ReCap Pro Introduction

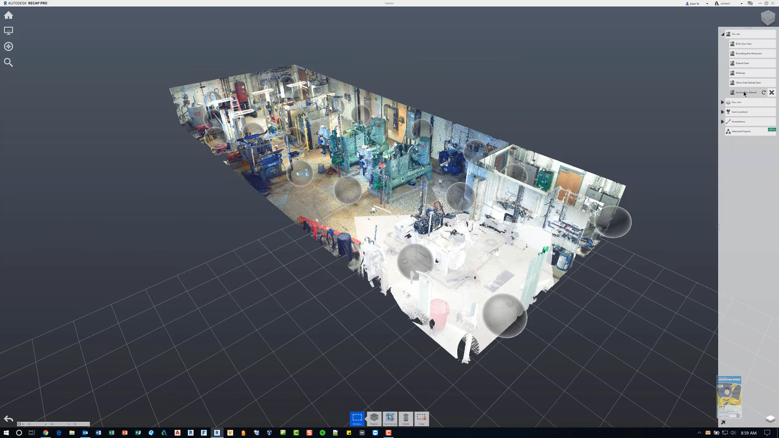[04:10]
How do I create one of these?
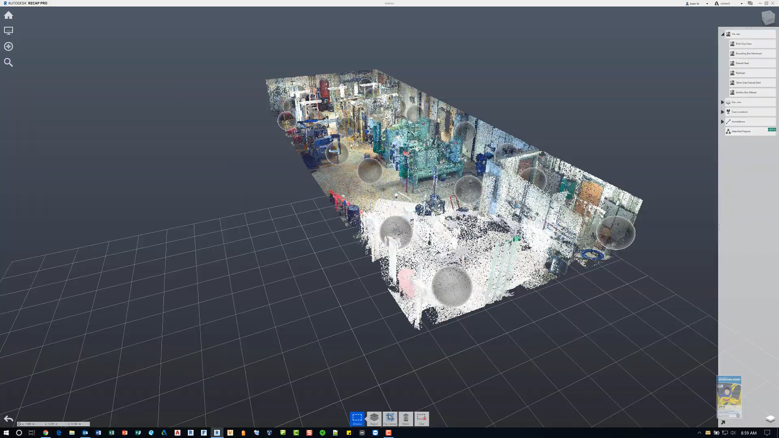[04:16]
All I need to do is orient the view to exactly the way I want.
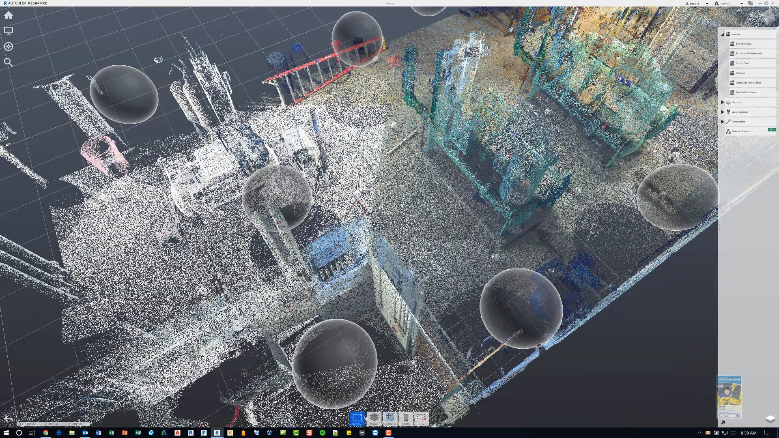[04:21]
Let's say, for example, I like this view for some reason. Head over to the top portion here. And there's a button for the plus symbol, click it. And it basically creates a snapshot.
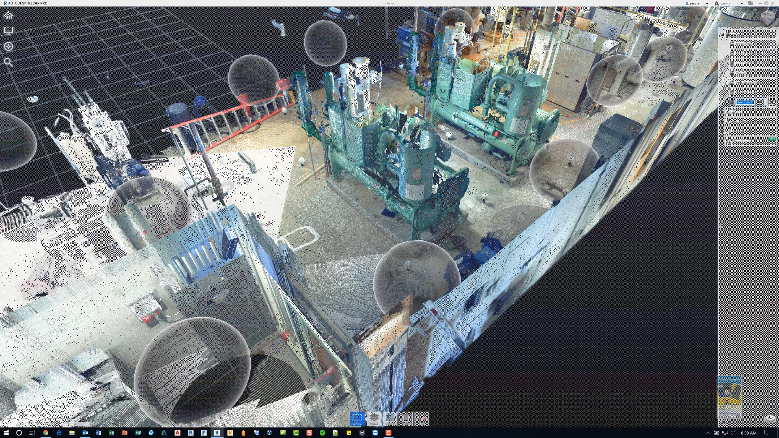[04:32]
It asks you to give it a name. So call this whatever you want. We're just going to call this test view one. And you're done. It's saved.
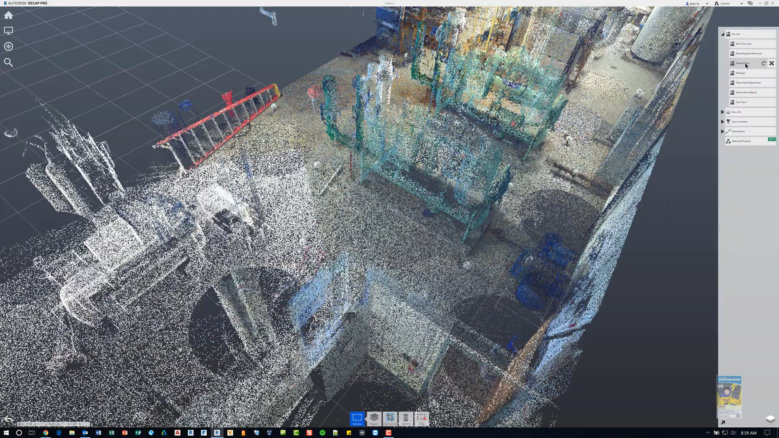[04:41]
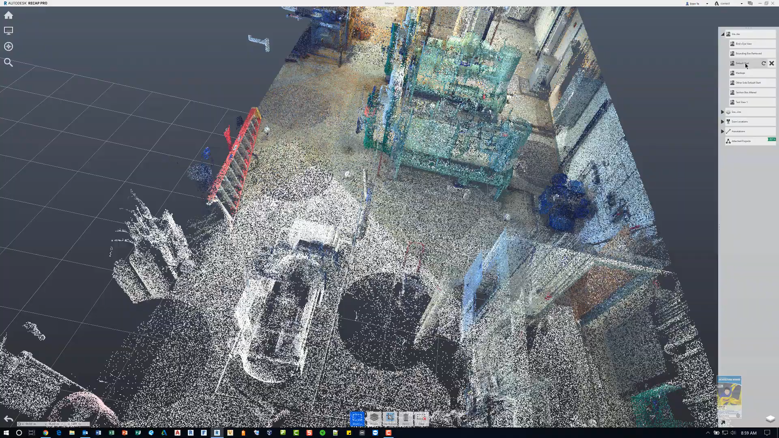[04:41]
So if you click any other view, it changes to that view. And if you click test view one, it jumps back to what you were at. Okay. Now let's head back over to the default start view.
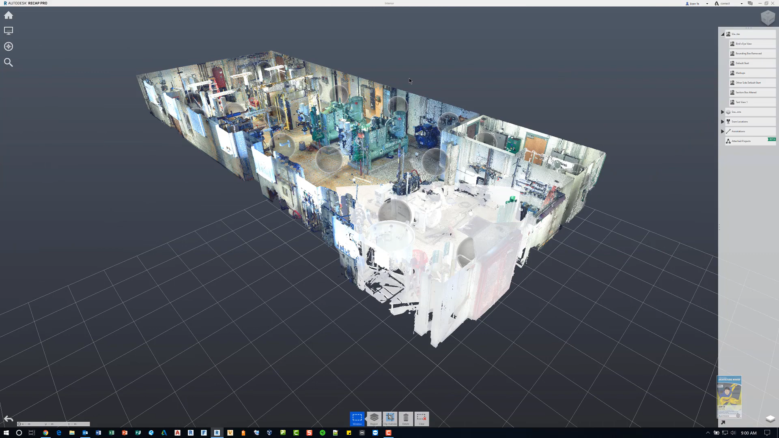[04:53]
Now my default start view looks like there's the point cloud file has been cut and I can see some spheres.
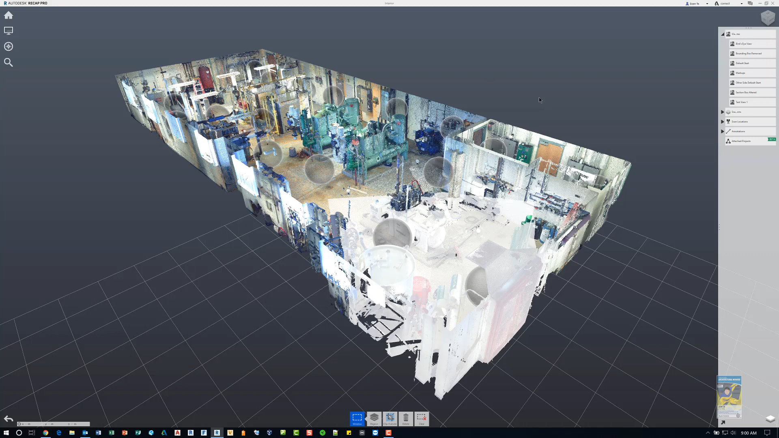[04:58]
These spheres are the actual scan views of when you took the machine, the laser scanner out to the job site. If you head over to the upper left corner, there are some icons and buttons here that will help you with visualizing what you're looking at as well. For example, if you click this first icon that's below the house symbol and head to the first icon,
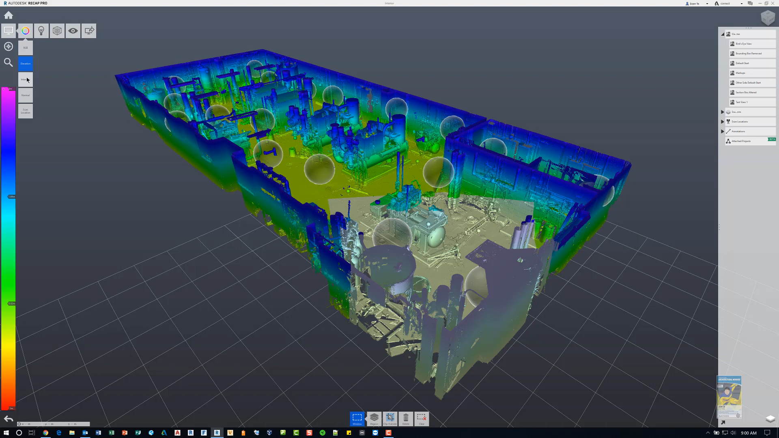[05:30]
you can switch the color mode from RGB to elevation or intensity or to normals. I prefer RGB. It looks the most realistic. Now also this scan, by the way, is a color scan. So if you're doing a black and white scan, you're not going to get any of these colors. Okay. You also have the scan locations right here. If I click this, it just toggles on, um, those locations as well. It makes it easier for you to see. This second icon is for lighting and we're going to change it from single lighting to double lighting or to none.
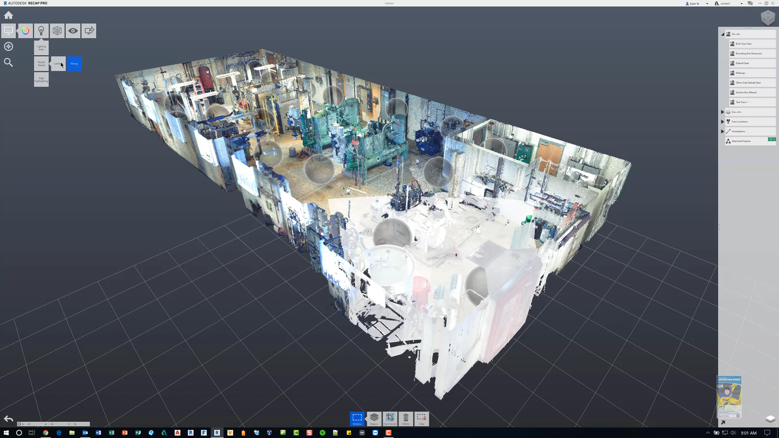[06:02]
Shader modes, depending on what kind of graphics cards you're working with, it might adjust. You're going to specify and modify the edge highlighting if you need to as well. And then you've got point displacements as well. So you can specify how big the points are. So the higher the number, the more pixelated it looks, the lower the number, the tighter and more refined it looks. Okay. And then, um, you also have the ability to turn on or off the visibility of those mirror balls and the sizes of those mirror balls as well.
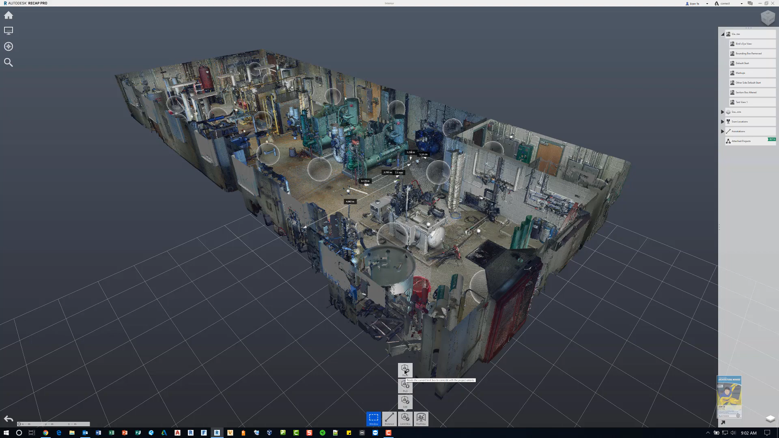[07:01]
There is down here in the middle bottom of your screen, you have the ability to click and adjust the clipping if you will as well. I'm going to click clear for now and hit this limit box and hit reset. What this is doing is it takes the limiting box and puts it back to its default. If I click, um, pick,
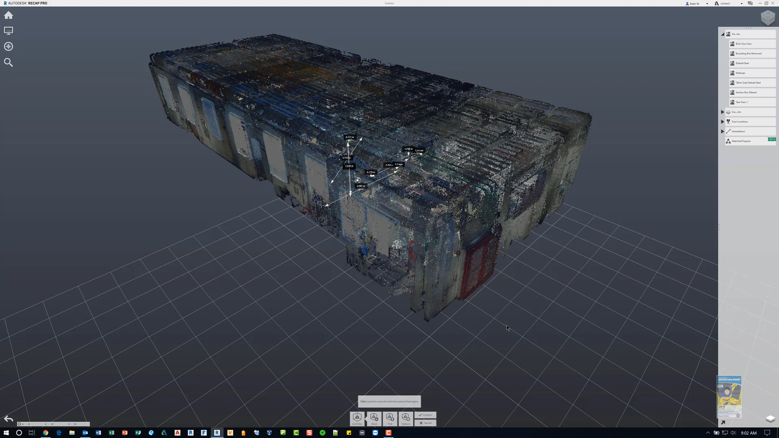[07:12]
it gives me the ability to pick a box and specify, you know, the box itself and what faces I need to deal with.
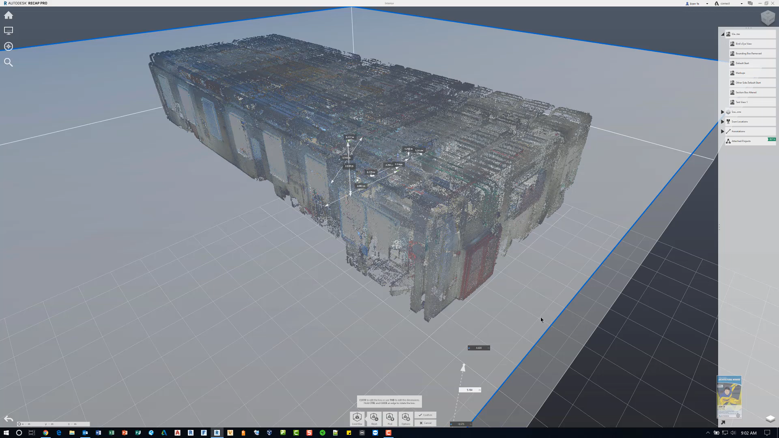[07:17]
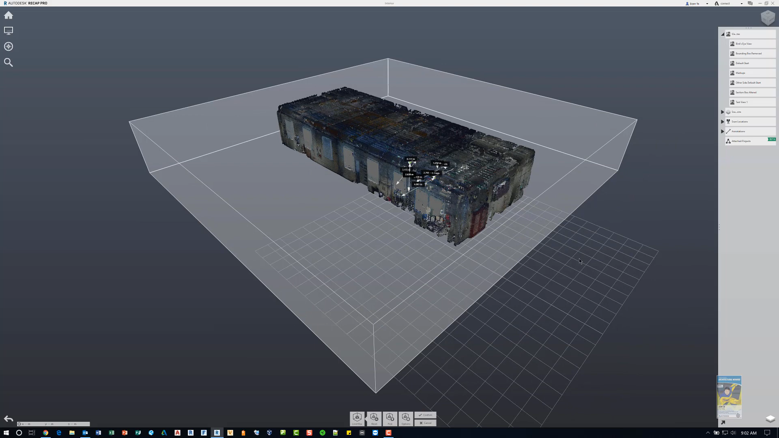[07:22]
So once I have, um, clicked pick, you can see the box, it's visible. And as you hover your mouse over the face, that particular face will highlight.
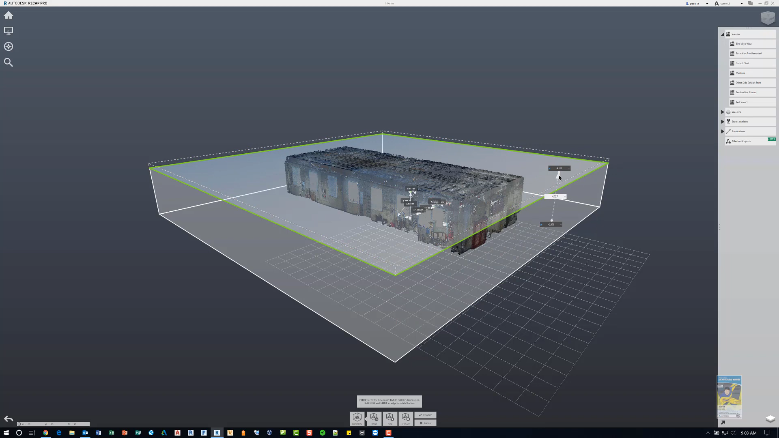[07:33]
And so I can left click and hold and drag down and I can start to push and pull the faces.
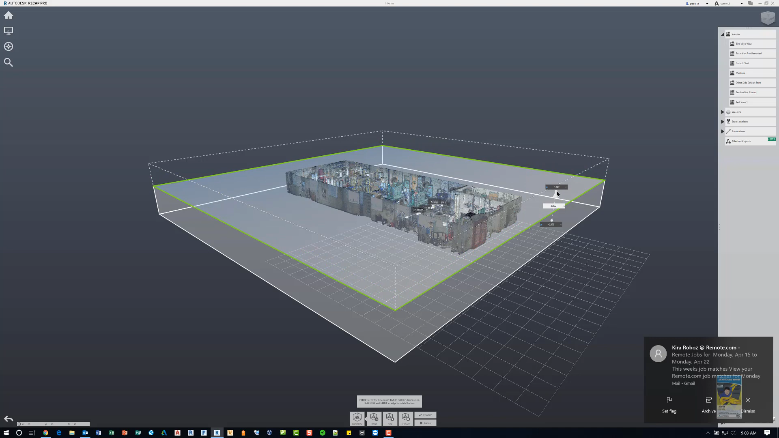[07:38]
And so you can start to see the model a little bit better and how we're cutting that actual point cloud file. And I can do this.
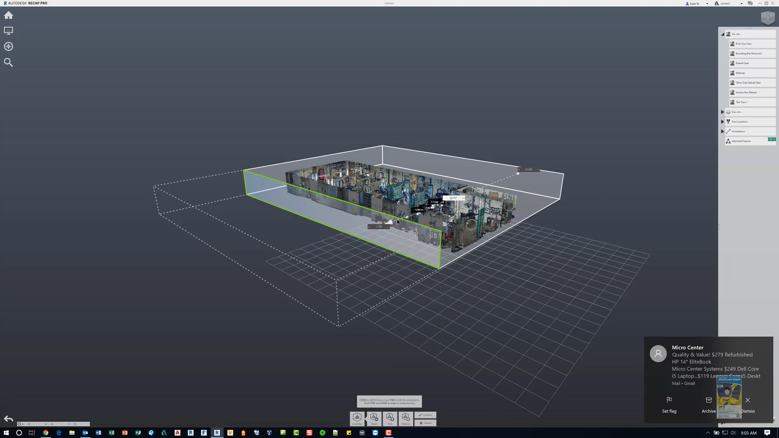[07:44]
And if I need to, I can reorient by, you know, doing the orbiting functionality. And then I can head over to this side as well and do this. Now, you may get into a situation where you want to pick this face over here, not the top, not the bottom, not the right, the left, but my left side.
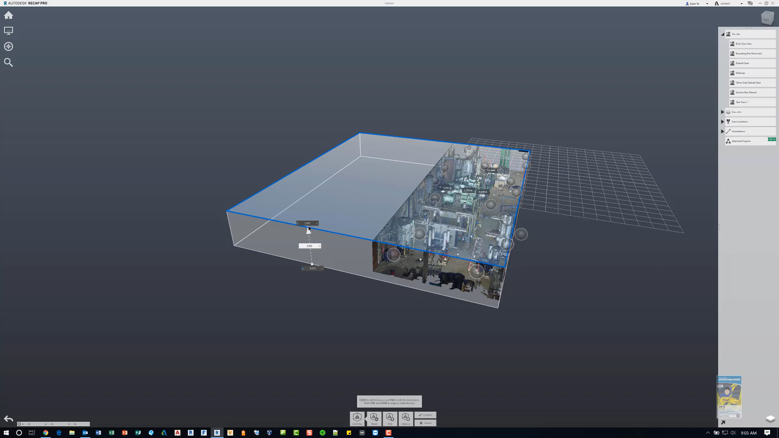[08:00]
And I can't seem to pick it. But if I hold the shift key down, it'll know that I'm trying to pick it. And then I can left click and pull. And then I can pull it back as far as I need.
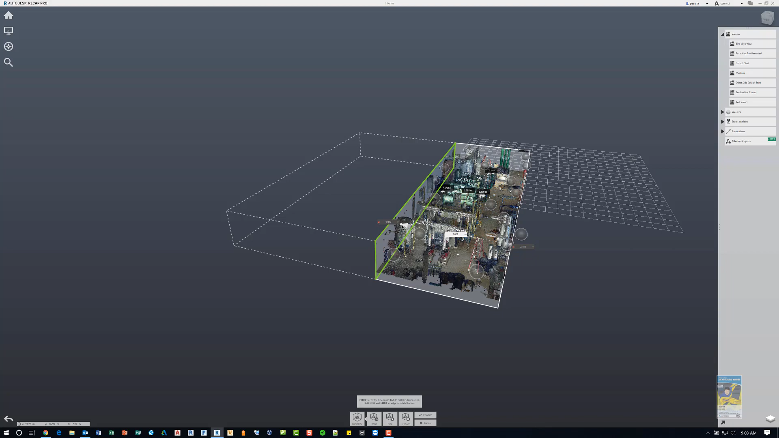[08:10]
And when I'm done, and I like how I've changed my box, I click confirm, and it holds those settings.
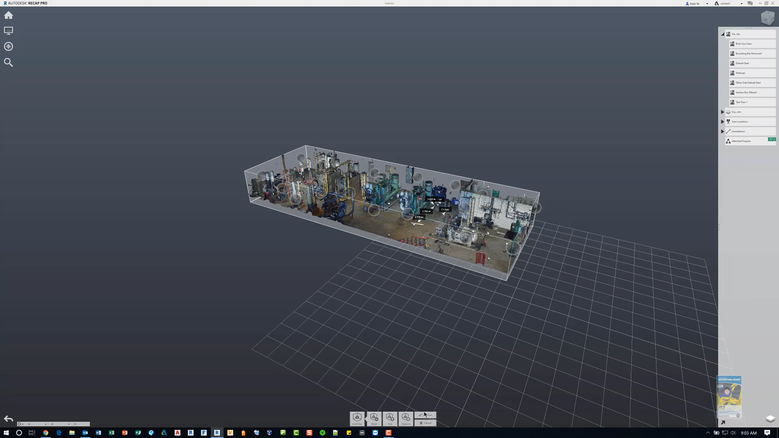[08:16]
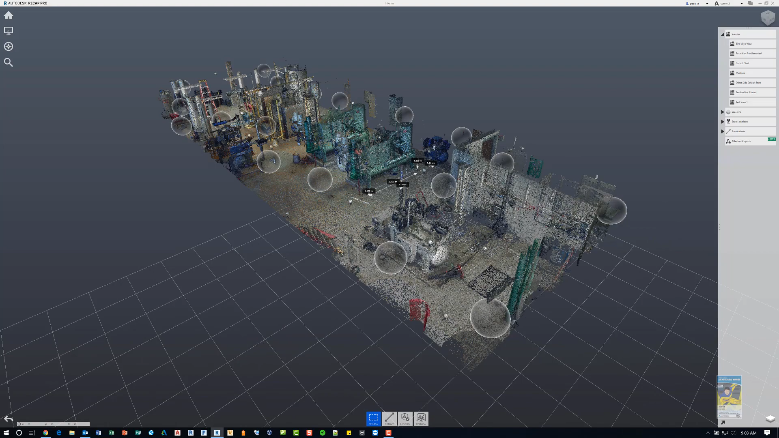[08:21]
Now what I can do as well is I can click real view right here. And it engages what it looks like if you're physically in the site, and looking at it and standing around.
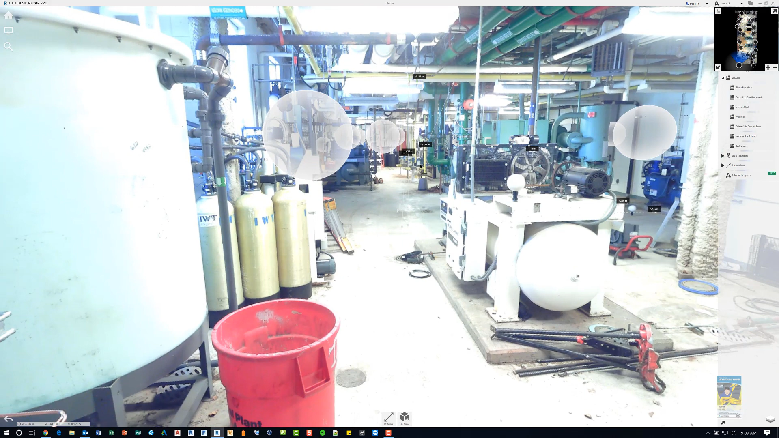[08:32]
As you can see, there are these global spheres here, I can click each one, I need to give it a second, it'll reorient your position.
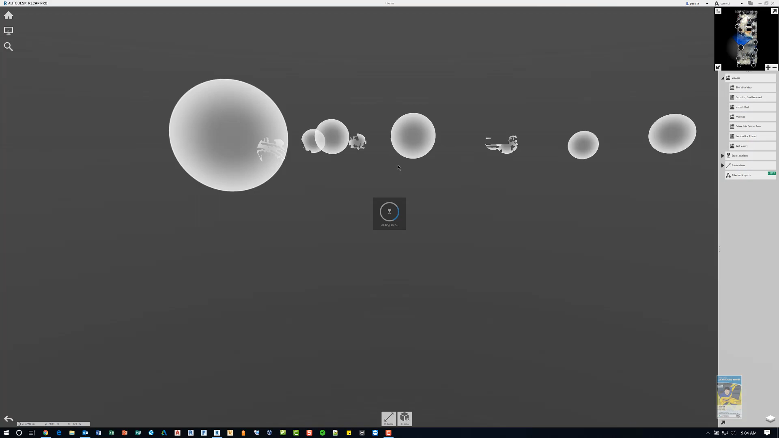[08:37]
So you're standing at that sphere.
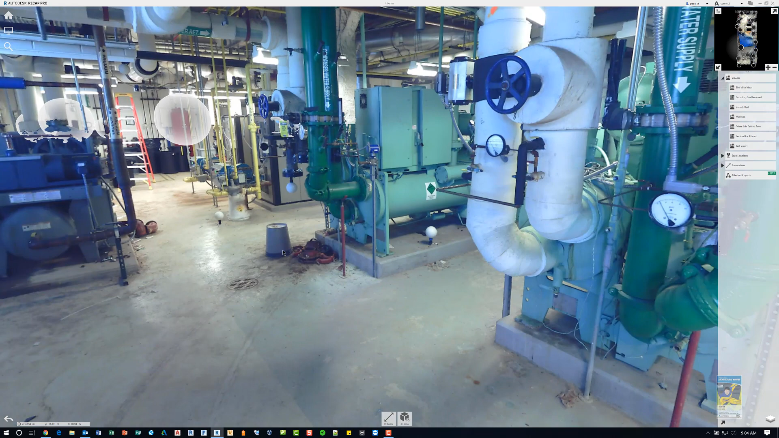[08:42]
And if I left click and hold my left mouse button, I can rotate as though I'm standing and turning around in that space. And I can look up and down. And now I can get a better visual of what I'm dealing with. Okay.